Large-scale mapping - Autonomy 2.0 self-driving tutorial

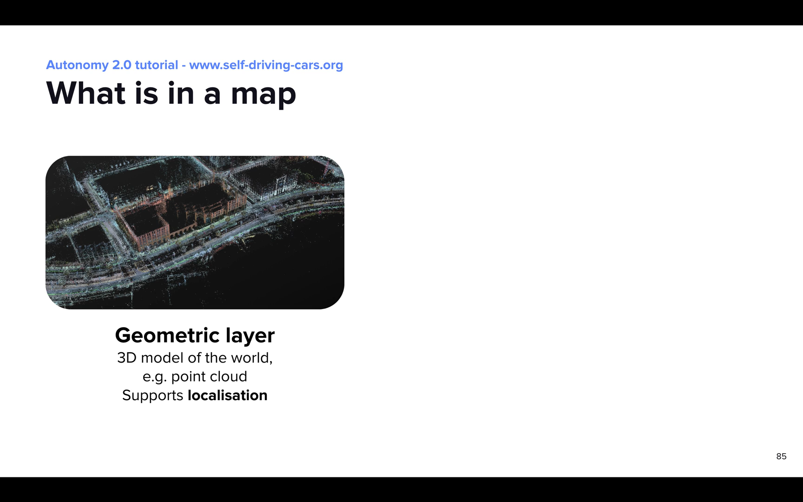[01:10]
for example a point cloud, that SDVs typically use for localization. The second part is the semantic map, which contains information on traffic lights, road markings like lanes, traffic rules like guild relationships, etc.
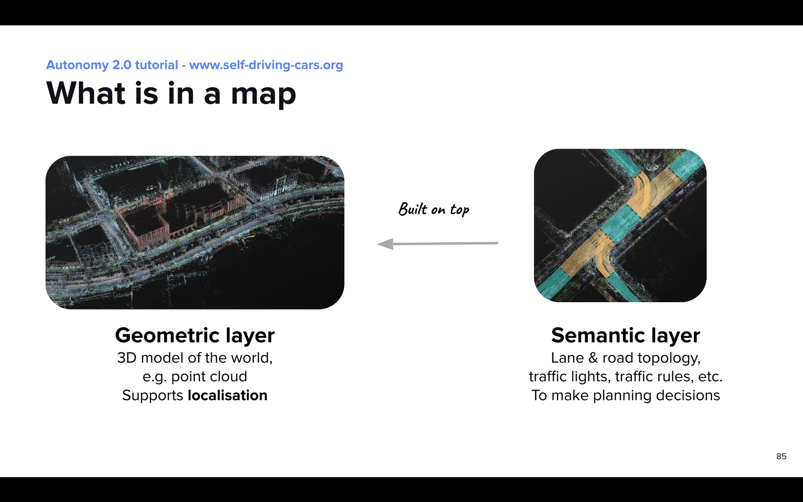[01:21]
And this semantic information is all overlaid on top of the geometric map. HD maps have been a key component of Autonomy 1.0.
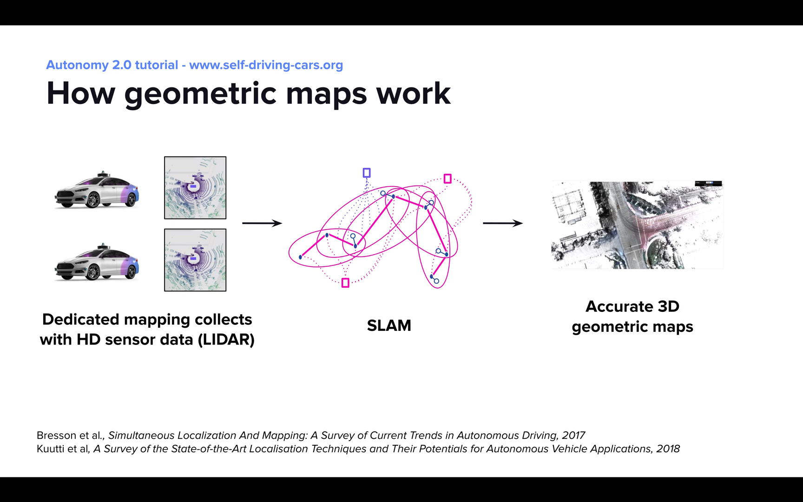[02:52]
where SDVs equipped with high-definition LiDARs collect sensor data in the area we want to map. Then, a SLAM algorithm is used on the data to build a 3D map. SLAM stands for Simultaneous Localization and Mapping.
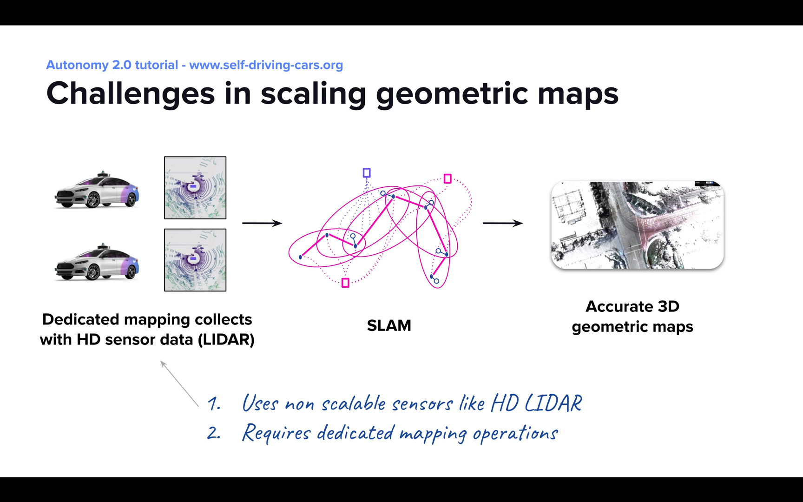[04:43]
The second bottleneck is the need for dedicated mapping operations. For example, we need dedicated drivers and dedicated processes to dispatch and operate the vehicles used for mapping. One way to address the LiDAR bottleneck is to build geometric maps from commodity sensors like cameras. The process is actually very similar. We first collect data with vehicles, this time equipped with cameras, and use Visual SLAM techniques to produce 3D maps. There is, however, a difference in accuracy. Vision-only maps tend to be less accurate and robust than LiDAR ones, for example, due to weather conditions or illumination changes.
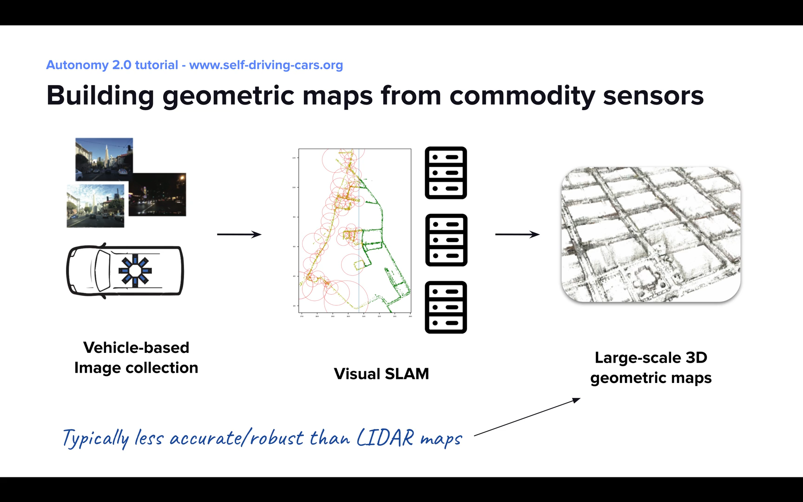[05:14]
Recent work has shown that it is possible to make Visual SLAM more robust by aggregating lots of data.
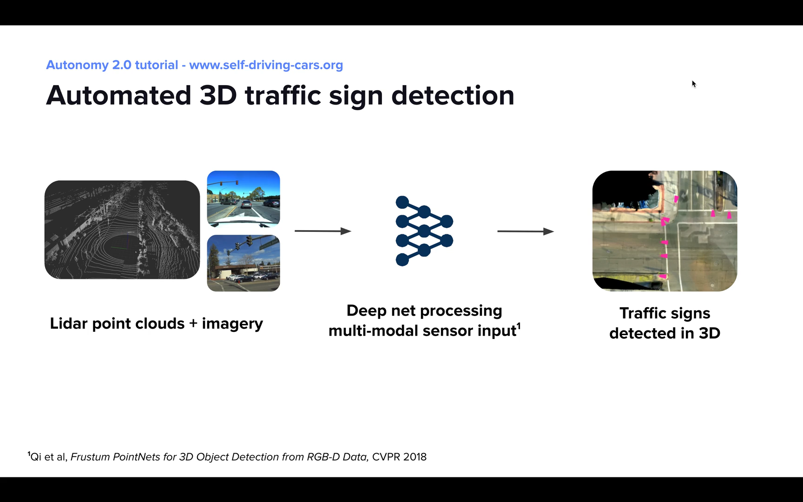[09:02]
typically the point cloud you would get from the geometric map, and use a deep network that fuses these different sensor modalities to detect objects in the 3D world.